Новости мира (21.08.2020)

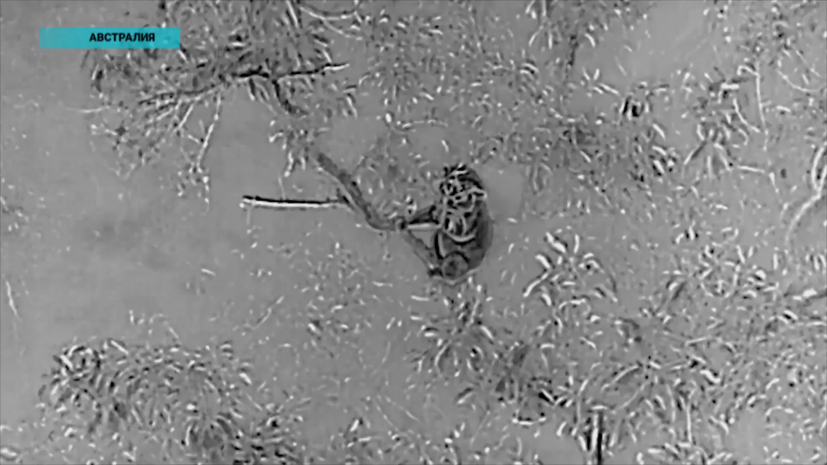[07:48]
Беспилотник оборудован инфракрасными камерами и может отслеживать животных днём и ночью.